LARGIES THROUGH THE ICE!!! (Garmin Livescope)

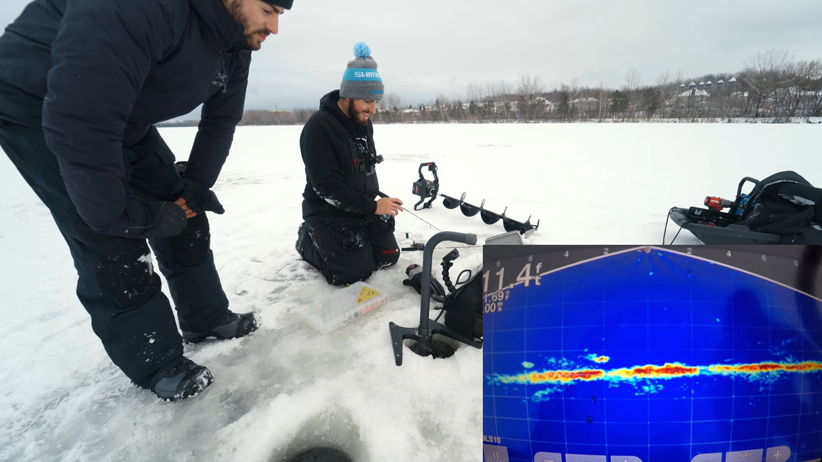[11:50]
Holy shit. Dude, this is way too cool. That's so annoying. Dude, I have no interest. I'm just gonna change. There's two or three to the right cruising in. Small fish though. These are small. These are babies.
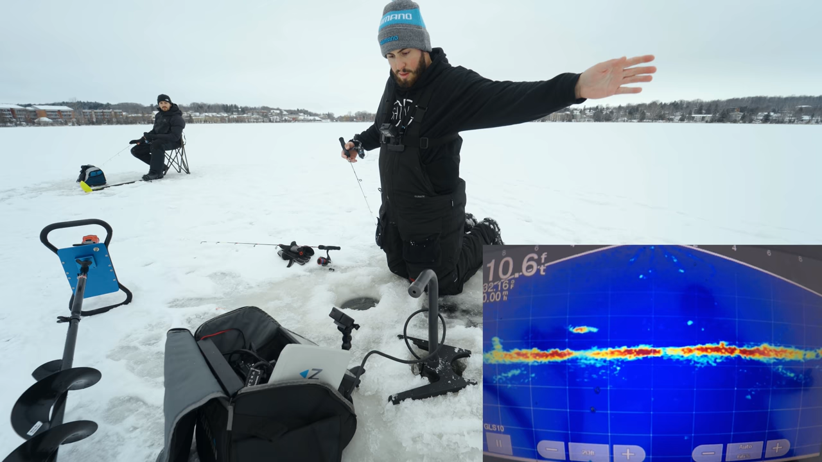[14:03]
And he's 4 feet to my left. 6 feet to my left. They don't want anything I'm presenting them. Yeah, you too. This guy's hot. This guy's hot. And he's gone. They don't want anything I'm giving them. That's like a big one. That's a pike or a big bass. No, it's like a big bass. Dude, it's going right for you. No, I'll pike. And he's not going to touch it. Pike. I think it's just a big fish. Oh, that's so frustrating.
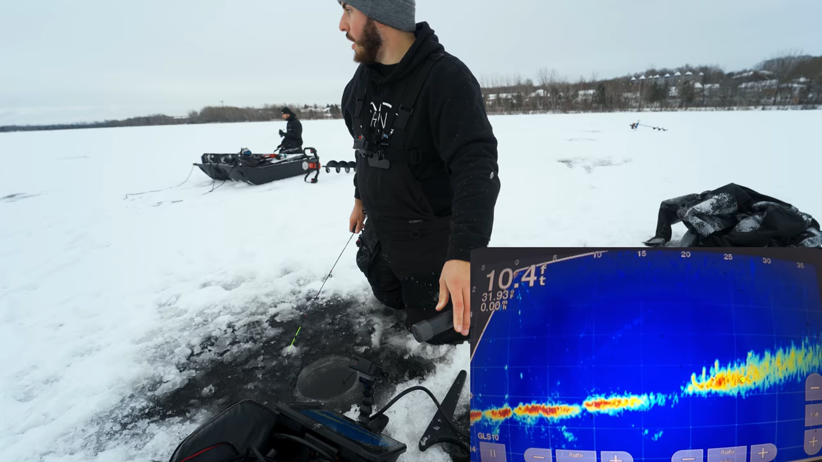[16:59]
Mais c'est pas pratique. Because if you're not constantly hole hopping, c'est pas pratique. It's like I can see them, but am I gonna go drill right over them? Shippo. Oh my god, big blobs. There's 1, 2, 3, 4. That way. Draw a diagonal. Those holes might even be it.
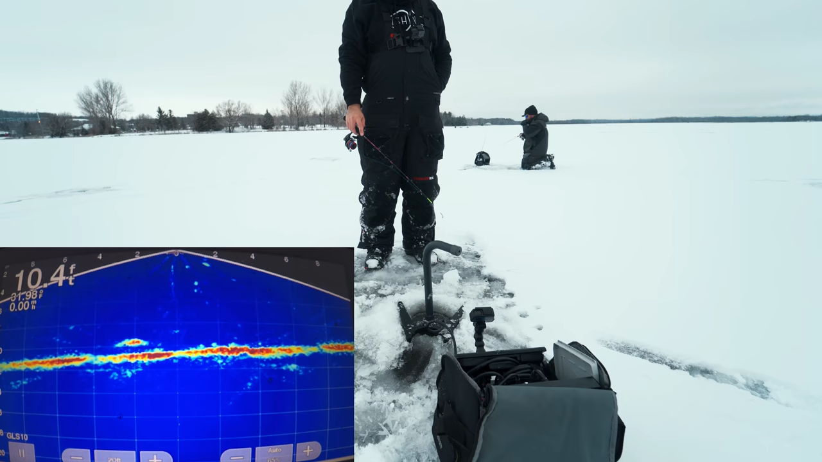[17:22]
Eat it. It's not small. Starball says pussa. Oh, you went right under. High flyer. Holy shit. Holy shit, that's big. He came in at 6 feet and then he shot down to 10. I need more fish for the video, boys. Oh, I have a fish coming.
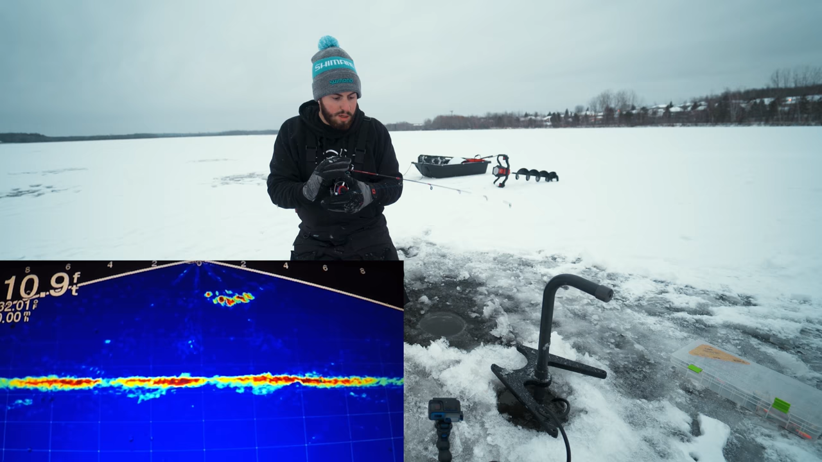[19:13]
What would these be? Oh yeah, but like super high, just under the ice.